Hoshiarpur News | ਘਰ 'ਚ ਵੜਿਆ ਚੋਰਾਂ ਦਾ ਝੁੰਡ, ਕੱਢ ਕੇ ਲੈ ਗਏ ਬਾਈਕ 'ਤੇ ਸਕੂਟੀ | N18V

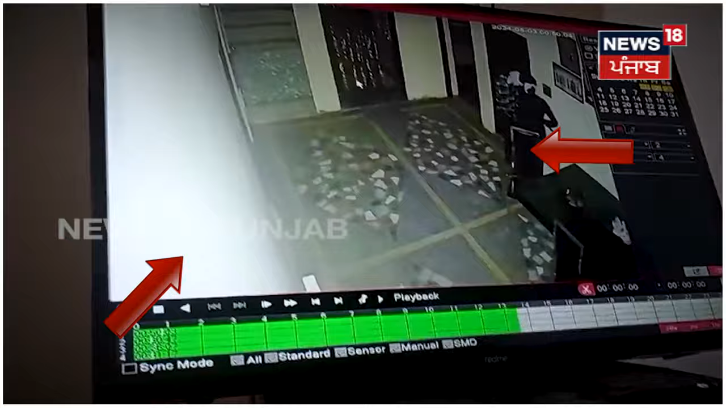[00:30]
तातुनों दास दिये के है, करीब एक कंटे ताक इस दे कर दे अंदर ही कुम दे रहने ताव वेखया जा सकता है कि तरिके दे नाल एचोर करदे अंदर दाखिल होंदेने जिस्तो बाद एक कारदे विच खड़ी बाइक आते स्कूटी नू चोरी करके मोके तों फरार
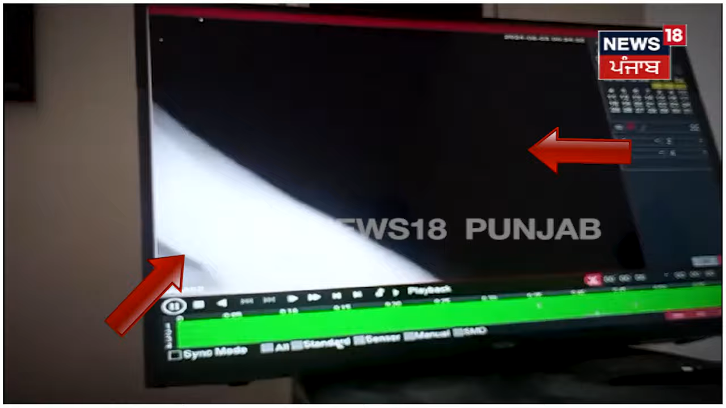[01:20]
सत चौर ता दास दिये के तस्व
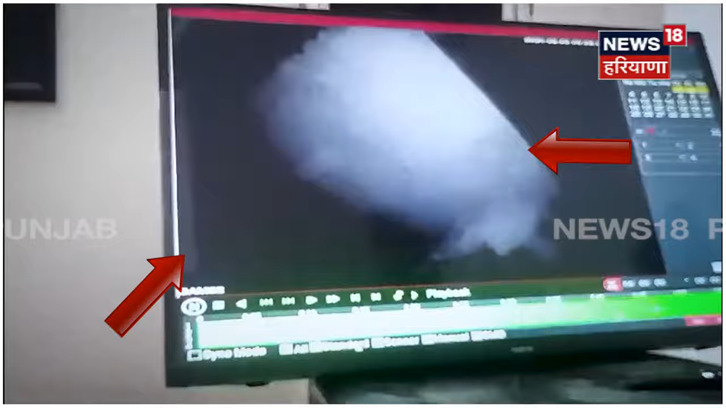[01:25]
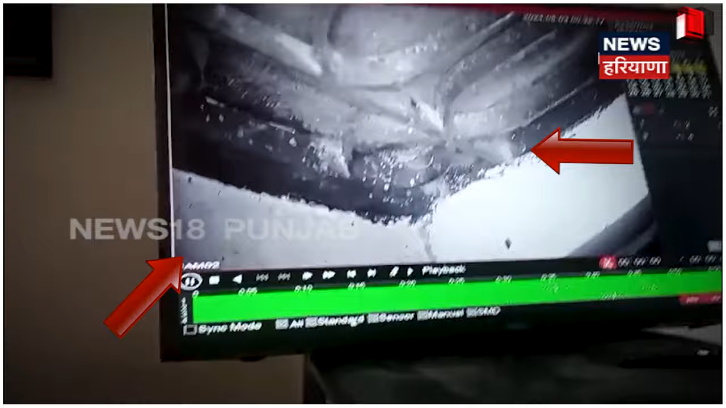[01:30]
करीब एक कंटे ता किस दे करदे अंदर ही कुमदे रहन देने ता वेख्या जा सकता है
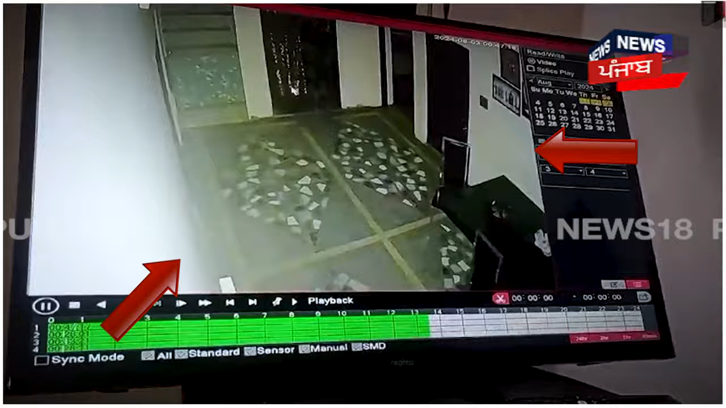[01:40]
किस तरीके दे नाल एक चोर करदे अंदर दाखिल हुन देने जिस तो बादे करदे विच खड़ी बाइक आते स्कूटी नूँ चोरी करके मोके तों फरार हो जान देने ता